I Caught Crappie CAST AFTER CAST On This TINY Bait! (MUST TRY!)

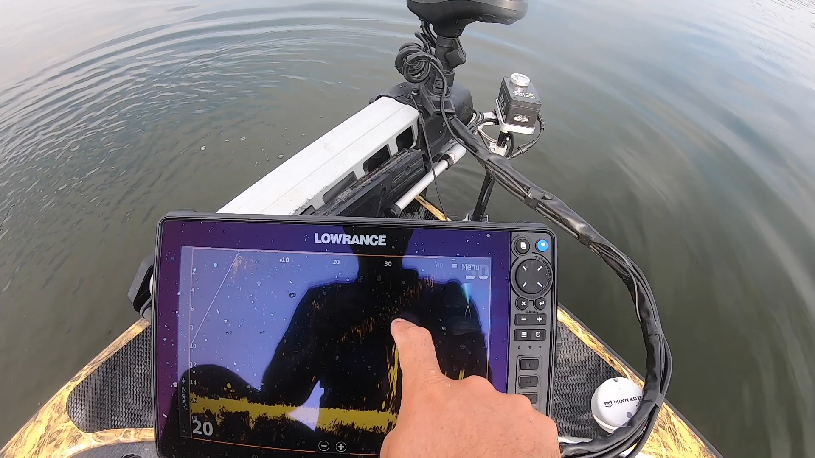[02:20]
pile right here and there's some definitely some crappie around it i'm scanning a little bit over to the right
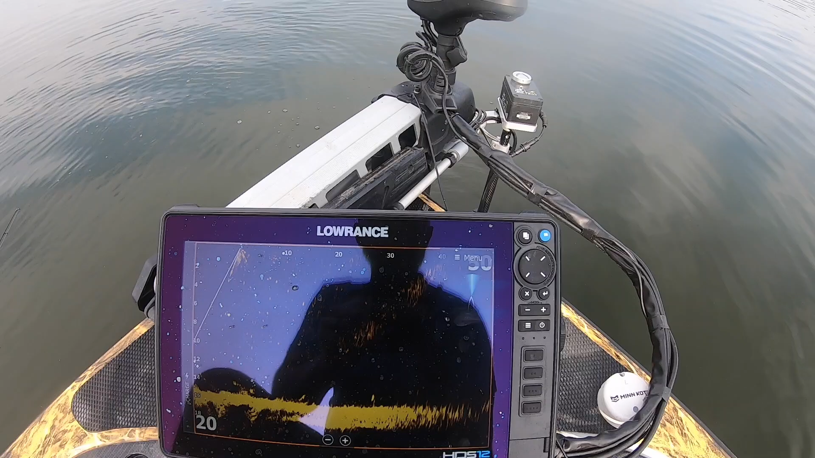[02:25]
another brush pile right out in here and that's where i'm catching those
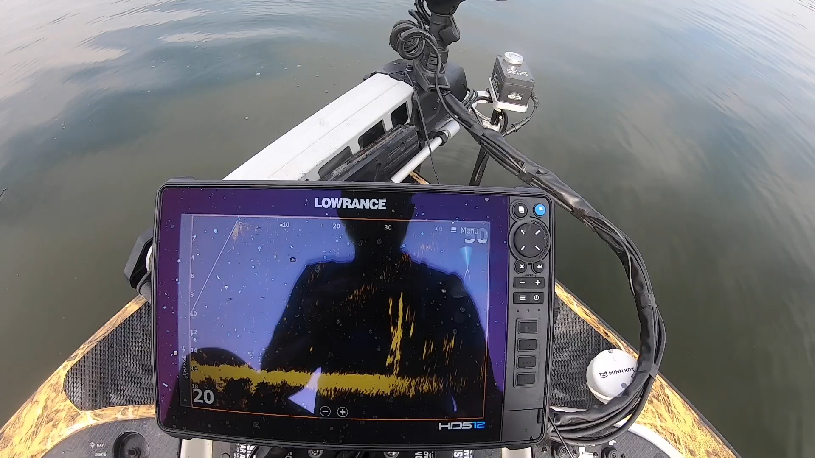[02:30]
crappie from but there's several of them in there that's enough talking i got to get back in there and catch them i forgot to show you guys what